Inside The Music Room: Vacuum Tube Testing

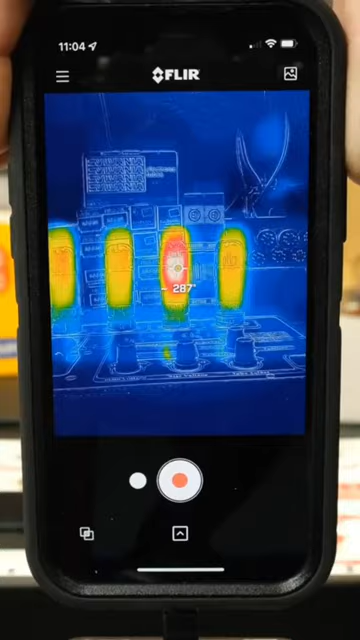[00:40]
We monitor temperatures on this camera. See how the tube on the right is getting much hotter than the rest?
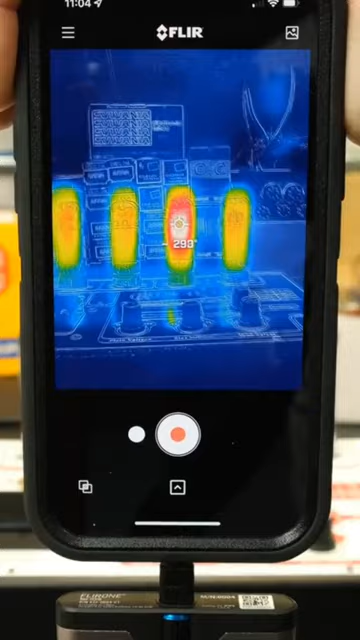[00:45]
While it might test good, it indicates an internal problem and this tube will be rejected.